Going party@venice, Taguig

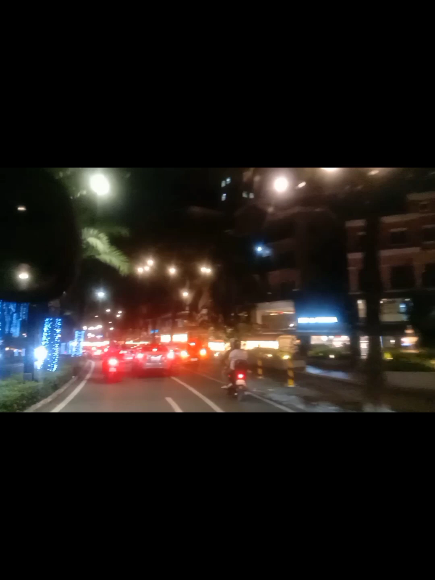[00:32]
Sa may Toscani na kami sir eh. Tapat ng Toscani. Tapos susunod na yung stoplight. Finish na. Ayun oh. Bibi!
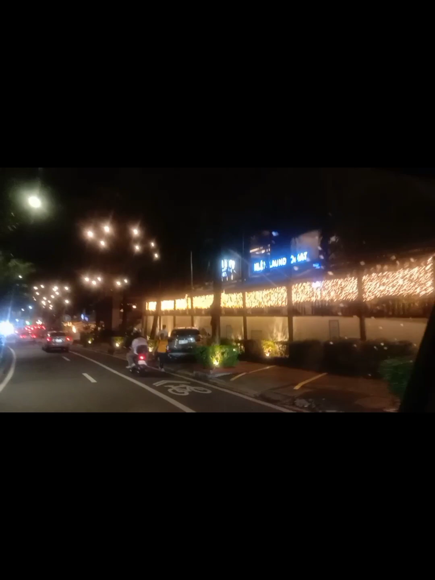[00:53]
Kaliwa dyan pala eh.
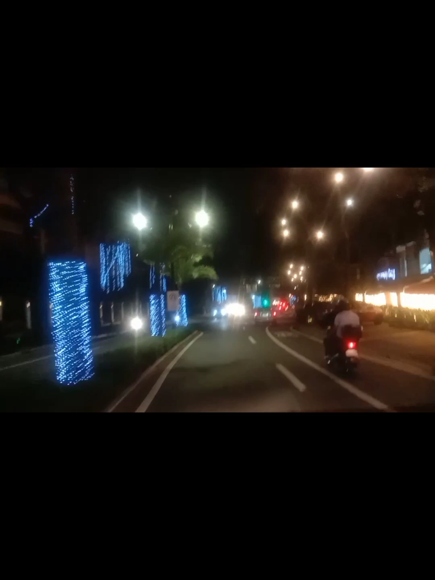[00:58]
Kaliwa tayo dyan. Ito? Stoplight. Huwag yan kasi ano yan eh. Townhouse na yan. Oh, ilang, anong oras na?
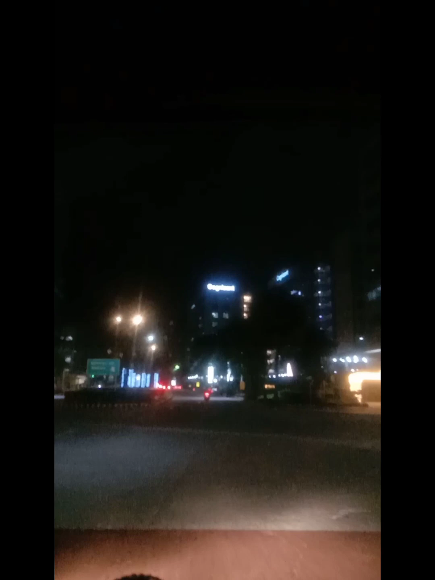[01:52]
Ayun. Pasok dun, parking. Kakaliwa pa sa iyo, bigyan mo tama ba?